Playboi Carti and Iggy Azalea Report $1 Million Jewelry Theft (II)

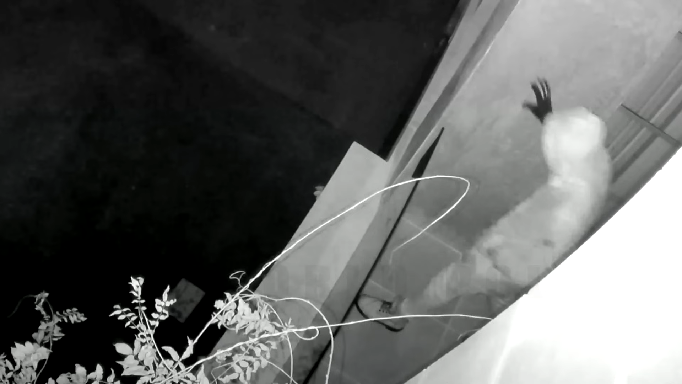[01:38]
And she showed me the video.
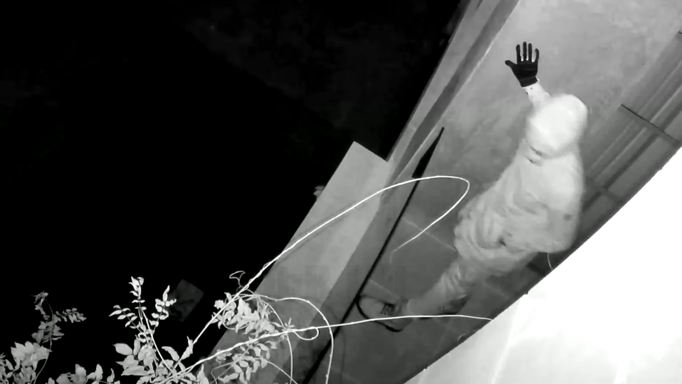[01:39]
video surveillance that the guy was with the hoodies and all that stuff and then they they think that he wasn't with the gun that's all i have
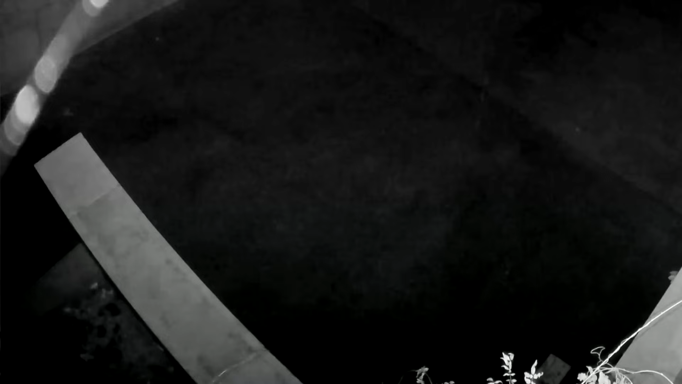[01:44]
now two nights ago yes big big big big big house but they are musicians and the owner of the house was out and i think girlfriend was sitting on the downstairs because downstairs is made like for theater and everything she thought that he came back home but that was actually burglary
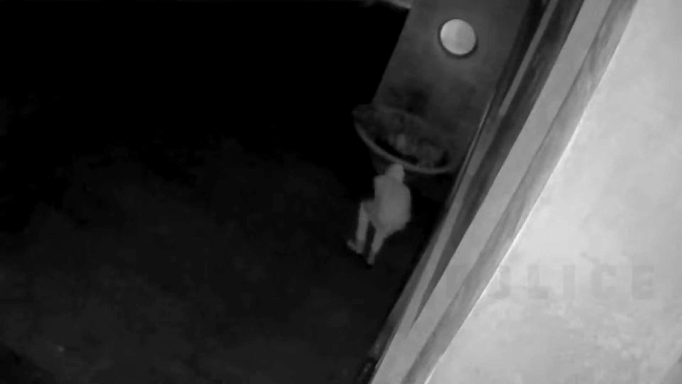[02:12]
due to your business whatever and when he came back today he you know find out that the jewelers are missing and then she checked her purse as well and then she found out that she's
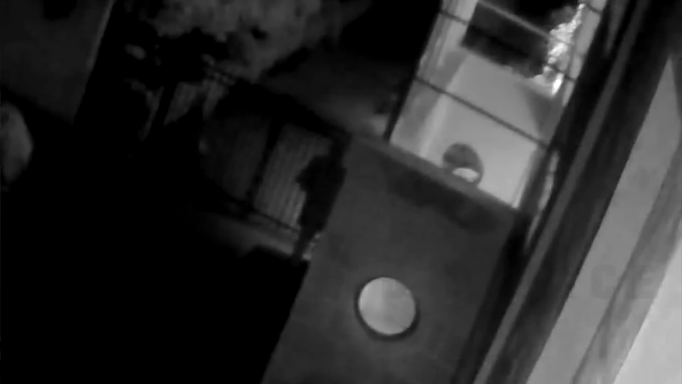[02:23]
her purses so they just found out today yes she she showed me that a video there's a video on the 14th